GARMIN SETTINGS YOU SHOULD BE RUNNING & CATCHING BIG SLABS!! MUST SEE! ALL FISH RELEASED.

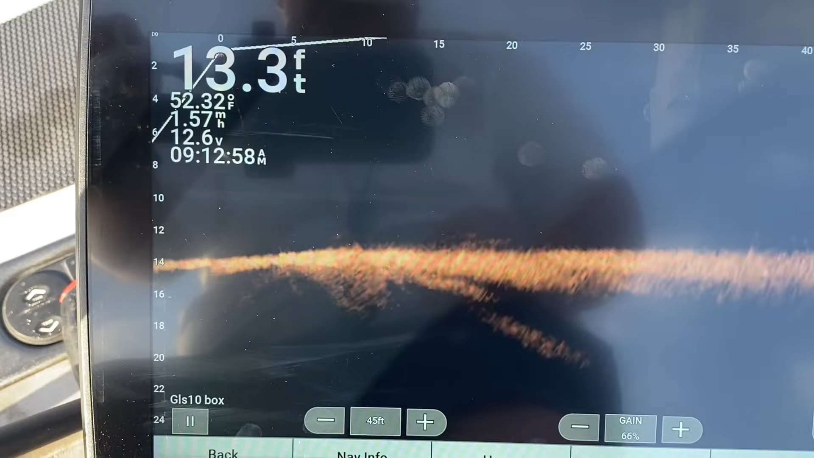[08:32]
On screen: depth 13.3 ft, water 52.32°F
run that that ghost that um noise rejection on high you shouldn't have any issues at all so let's go over here real quick that's eight
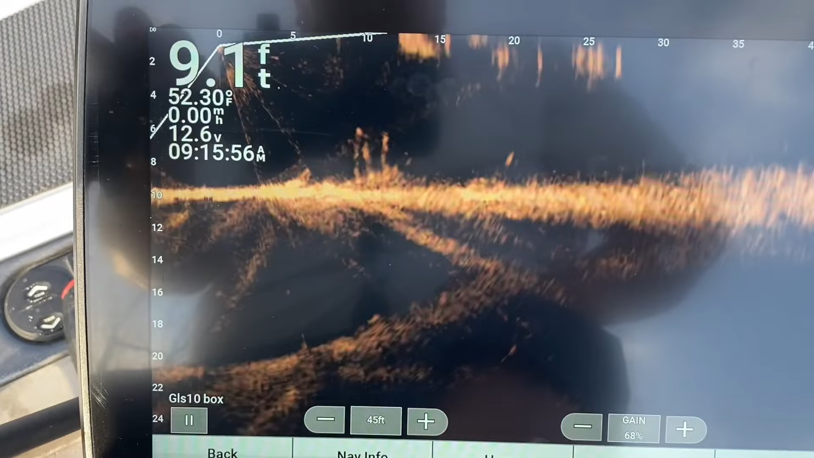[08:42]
On screen: depth 9.1 ft
foot let's say that's pretty good and you see them spiders that i put out pretty good
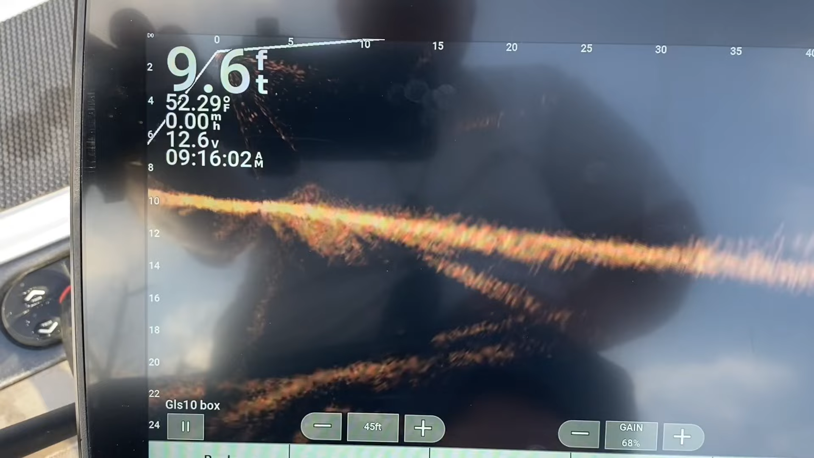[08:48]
On screen: depth 9.6 ft, water 52.29°F
uh let's go over here let's go even shallower
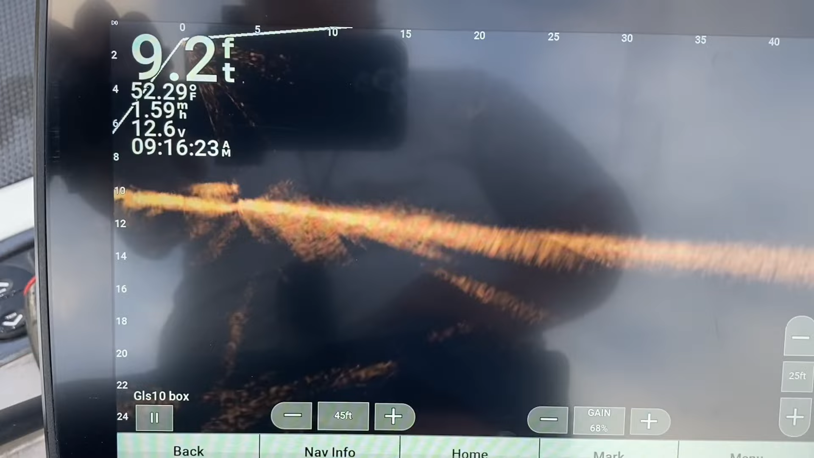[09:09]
On screen: depth 9.2 ft, water 52.29°F, speed 1.59 mph
let's go really shallow right here there's a tire right there
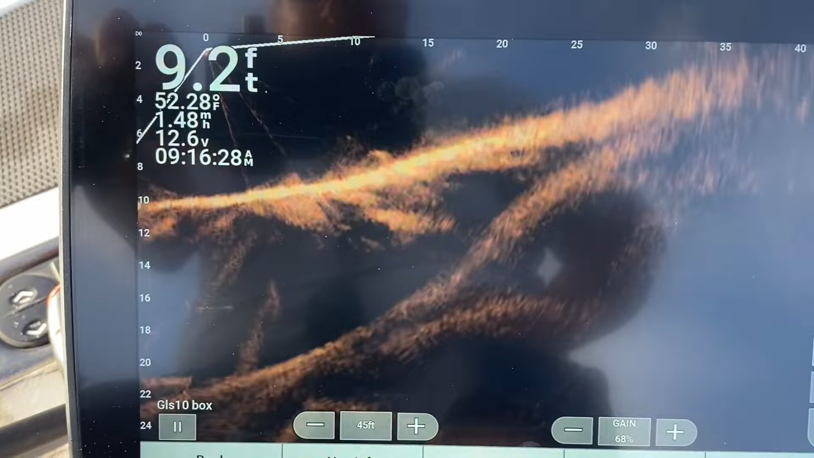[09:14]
On screen: depth 9.2 ft, water 52.28°F
right there kind of the back side of them right there see that tire right there
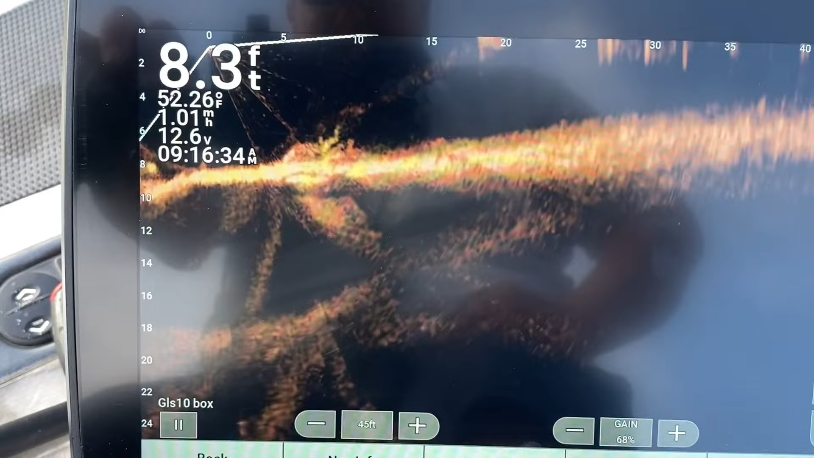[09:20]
On screen: depth 8.3 ft, water 52.26°F
let's go really shallow i mean you can see pretty good guys
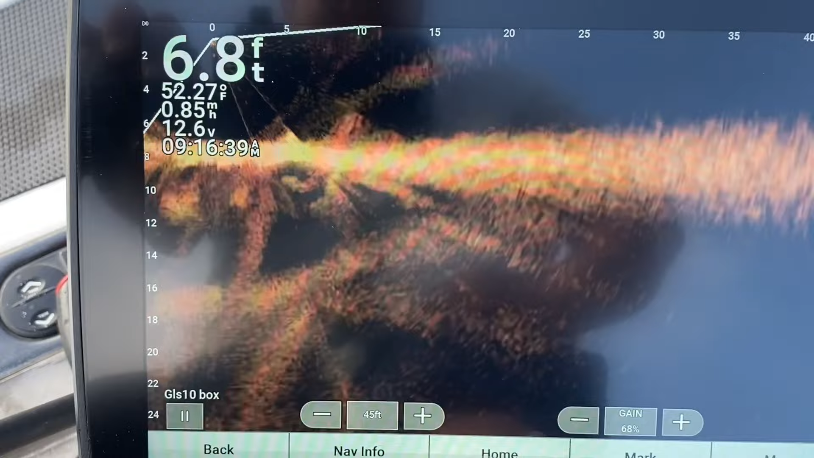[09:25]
On screen: depth 6.8 ft, water 52.27°F
try them settings out and see if they help you remember keep that color gain
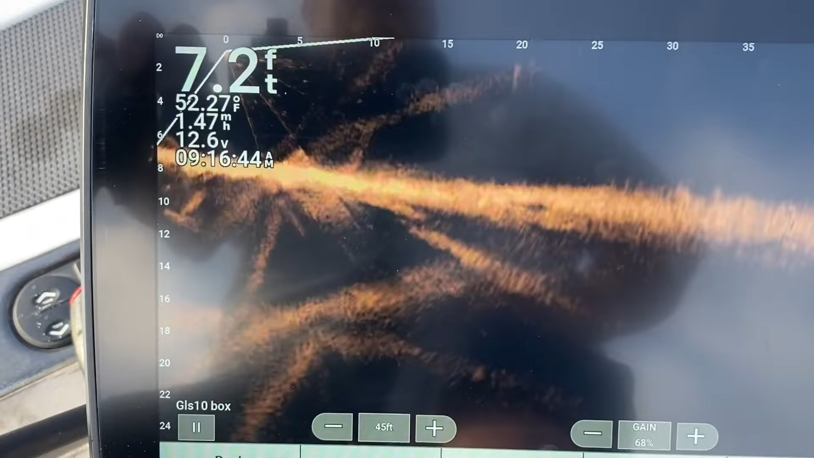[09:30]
On screen: depth 7.2 ft, water 52.27°F
turned down you don't need it real high it blows that image out i mean look at that guys you can see out there just fine
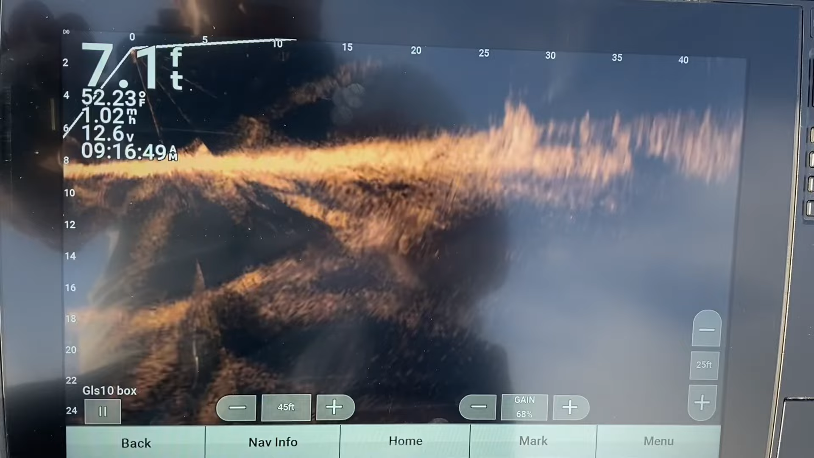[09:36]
On screen: depth 7.1 ft, water 52.23°F
25 feet there's a stump with a fish on top of it you can
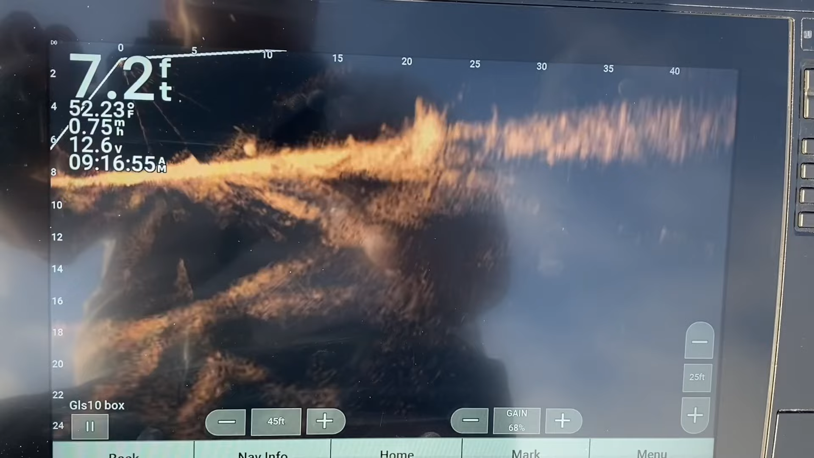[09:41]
On screen: depth 7.2 ft, water 52.23°F
see that pretty good and we're in six foot of water no no dead spots no
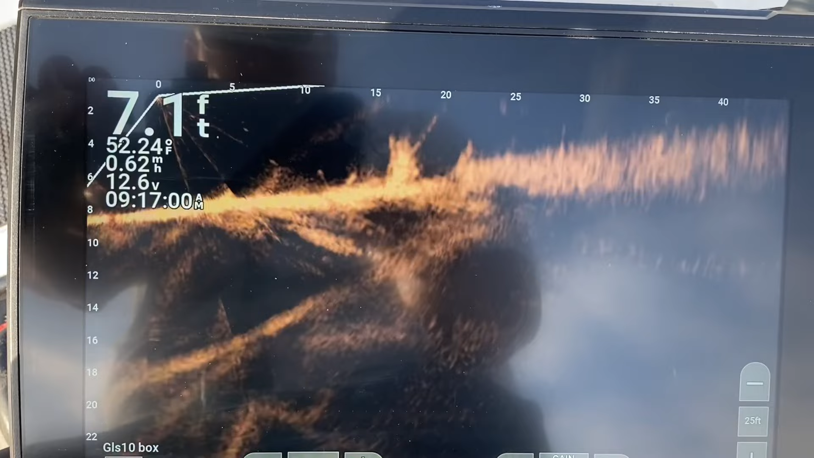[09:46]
On screen: depth 7.1 ft, water 52.24°F, speed 0.62 mph
nothing i mean it's all in your settings good power really
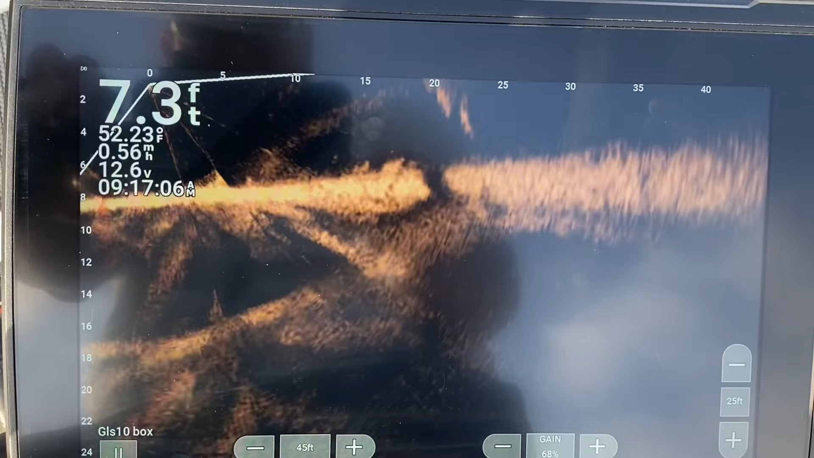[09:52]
On screen: depth 7.3 ft, water 52.23°F
uh check it out guys all right another thing guys i want you to go to your home setting i want you to go to charts